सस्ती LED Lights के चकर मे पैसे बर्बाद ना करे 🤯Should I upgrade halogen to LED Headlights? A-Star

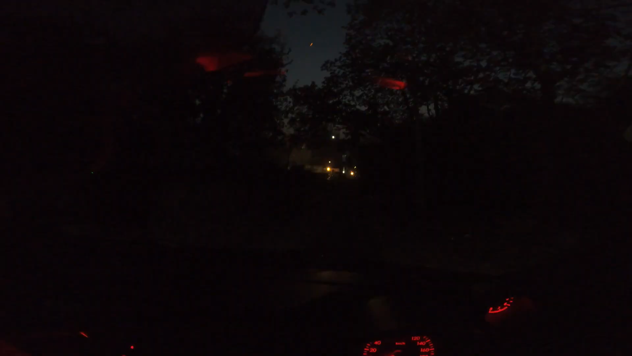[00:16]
दिखाई नहीं देरा यह हाई वीम और यह लो बीम है और इसके साथ मैं ओन कर रहा हूं फोग लाइटें
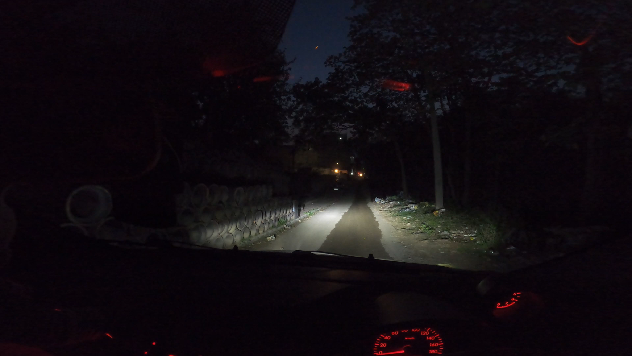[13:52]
इसके साथ मैं आउन कर रहा हूं फोग लाइटे तो भाई साब यह इतना कवर हो रहा है प्लस वाई अभी यह जो लाइट सेना यह मैंने थोड़ा ऊपर उठवानी है यह बहुत जादा डाउन है तो इनको एक वार सेटिंग करवा करके मैं आपको
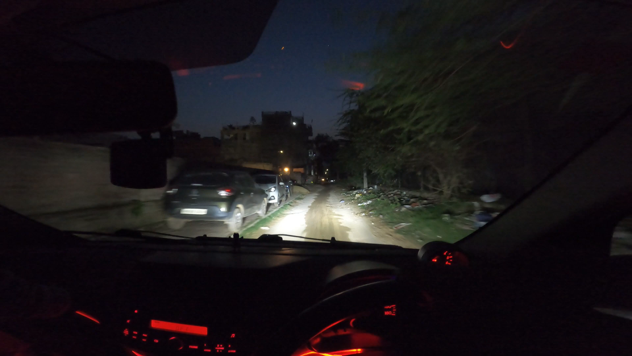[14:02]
कल इसी ब्लॉग में � कैसे इनको ने उठवाया है और कहां तक इसका थ्रो जा पा रहा है
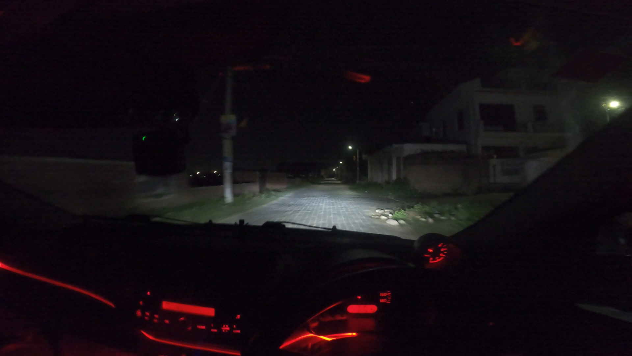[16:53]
हमारी गाड़ी चल रही है तो लाइटिंग आप देख सकते हो और यह हाई वीम है लोवीम
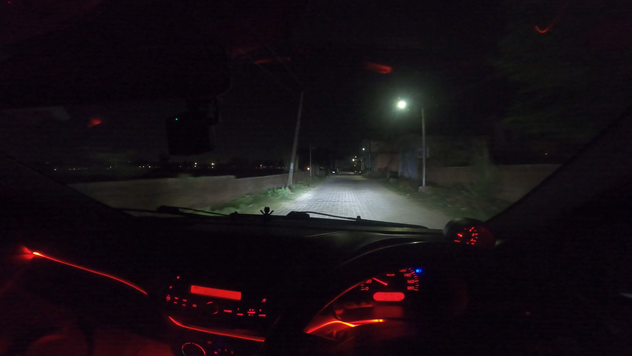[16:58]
लोवीम तो यह कुछ इस तरीके से रहती है इसकी हाई वीम और लोवीम तो
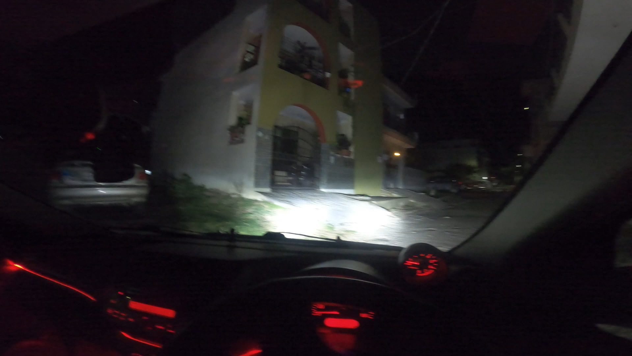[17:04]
भाई पूरा रॉस नहीं कर देती है ऐसा कोई सीनी है कि आपको लाइट नहीं मिले� देखने के लिए